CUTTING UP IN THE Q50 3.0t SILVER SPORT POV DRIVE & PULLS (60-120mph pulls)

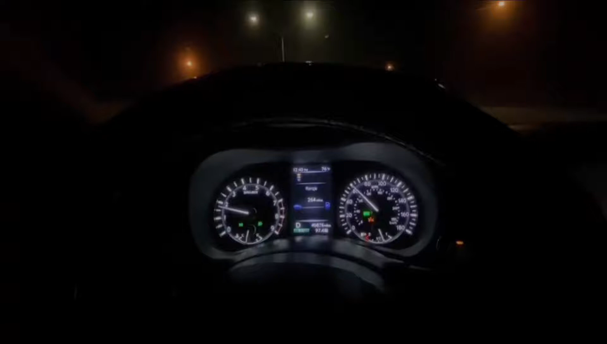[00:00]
60 to 120 real quick 1,2,3
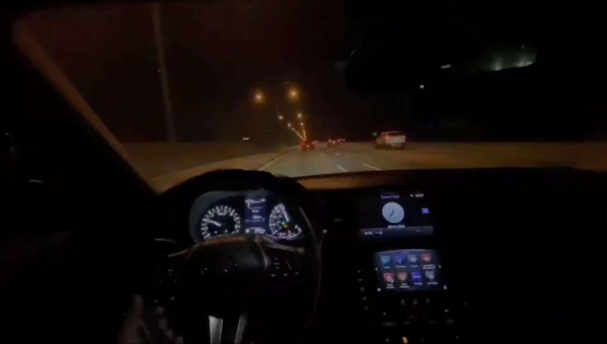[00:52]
Okay guys, so we Driving right now And so far I could say The car is good Alignment is good at everything As you can see Alignment is good So this would be like my first time Or my second time driving a Q But it's my first time owning one So Yeah guys So my first impression I would say like Yeah guys, if you like a car or whatever Y'all just go get it
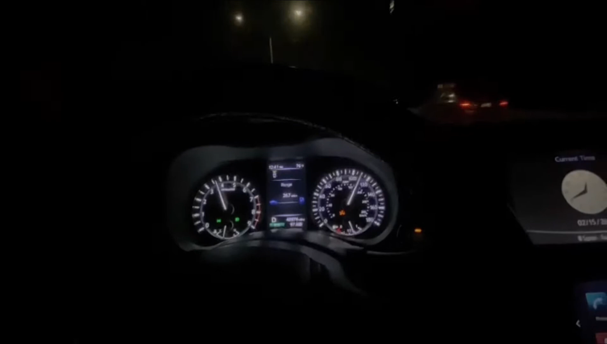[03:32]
Damn this car runs Sheesh I'm coming up to a corner right now So I gotta slow down But yeah guys As you see it runs Got a Kia right there A Stinger
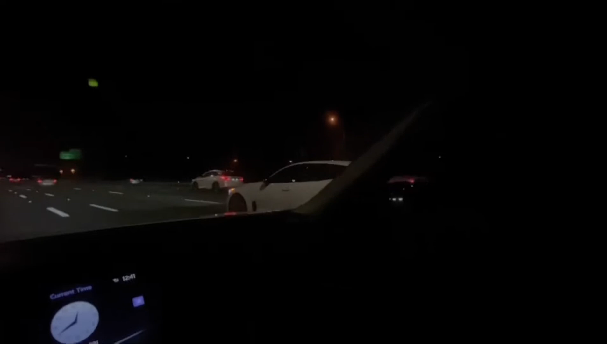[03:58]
Okay guys so It's gonna be the end of the video Make sure you guys like, comment and subscribe And catch you in the next one Peace